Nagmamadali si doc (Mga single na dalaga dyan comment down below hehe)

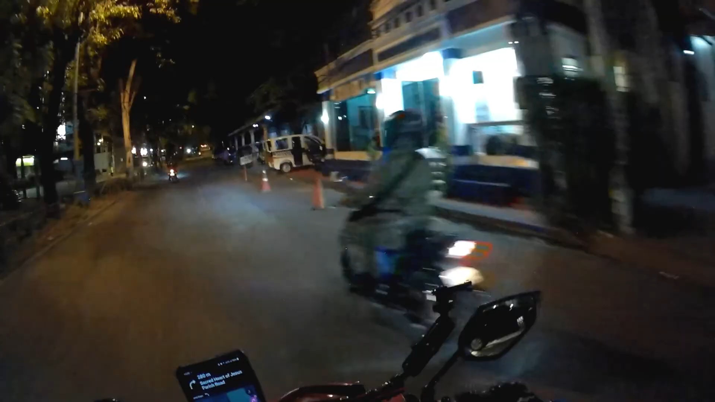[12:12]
Tama itong tinuturo ni Waze. Sa simbahan ng ano nyo. Punta nyo.
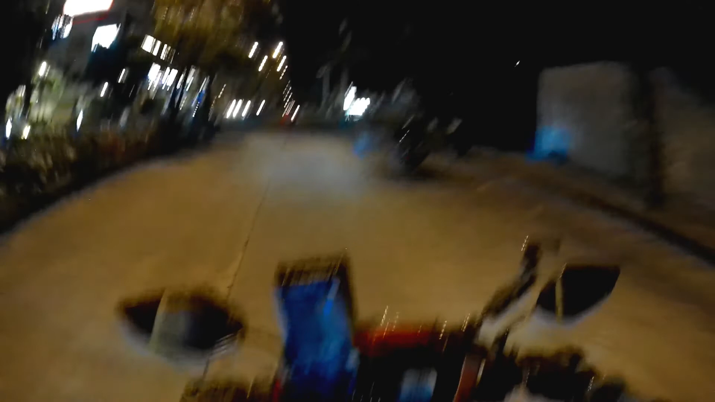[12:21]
Tapos kumaliwa sa Sacred Heart of Jesus Parish Road. Ito po o dito? Dito po.
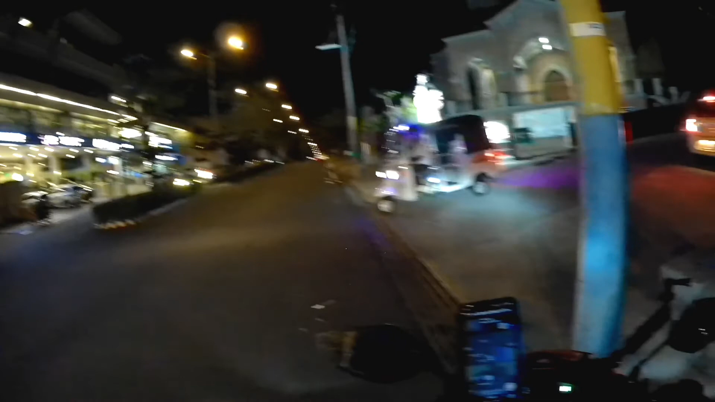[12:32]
Ang ganda na ng simbahan na ito.
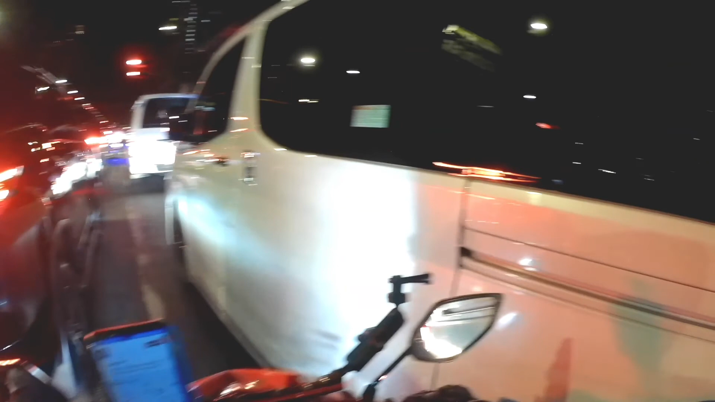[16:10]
Tama yan. Bangit naman eh. Sasakay mo lang ako. At bababa mo lang ako. Or niroon. Kahit dito na lang ako kaya sa kanan na side. Parang dito na umipat.
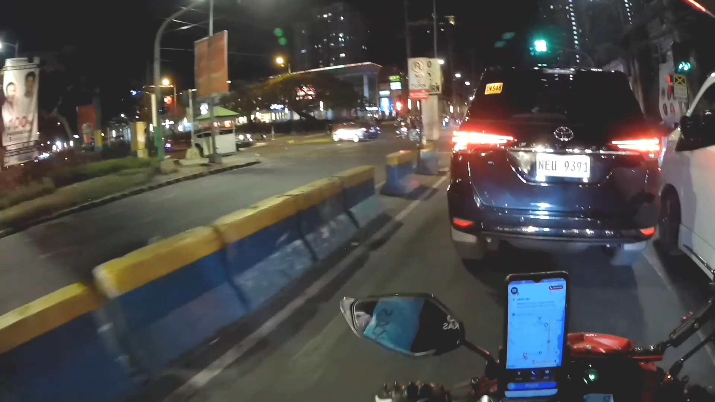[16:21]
Kasi dito rin ako punta sa mulipat. Ah. Okay. I don't nasa sapat na lang ng side. Doon sa may maliwanag para makita yung ano mo pag nag shout out tayo. Ayan. Dito. Dito. Maliwanag.